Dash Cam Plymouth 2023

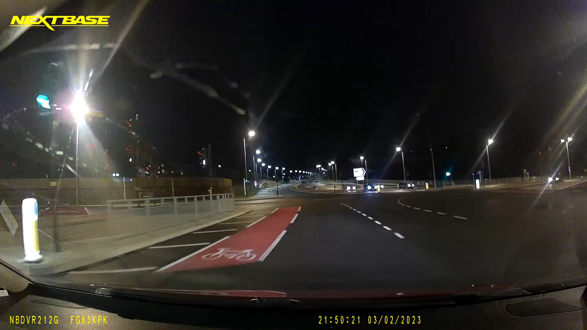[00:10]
Assholves! Assholves! Boy racer! And another one? Yeh! I can get many cars though, do they? No, no, no, no, no. Wanker. Frickin' moron.